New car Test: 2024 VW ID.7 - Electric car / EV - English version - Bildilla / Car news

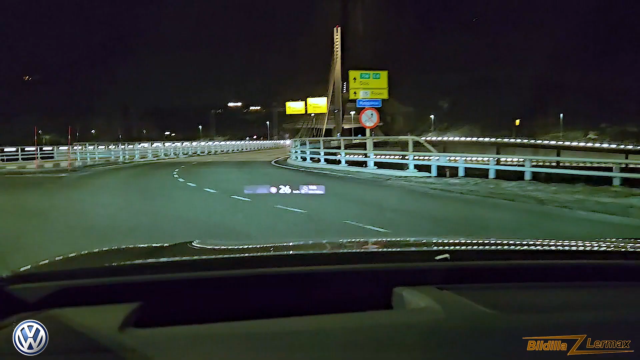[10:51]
Here, the head up display. You see it.
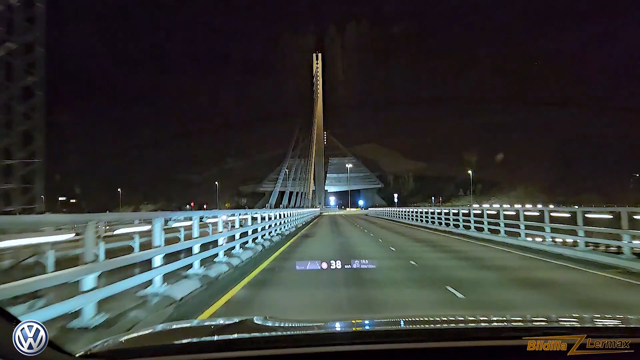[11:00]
I had a friend holding the phone for me and I recorded it there. So it shows the important information.
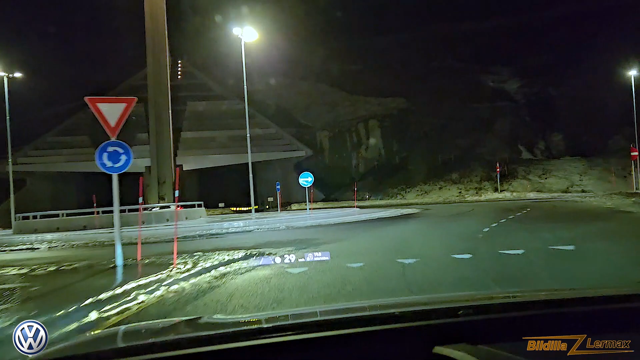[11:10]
You can put in a lot of things you're supposed to be able to program it. There are a lot of different things. But I was seeing that it shows up when you come too close to the side of the road. It shows up when you are in adaptive cruise control.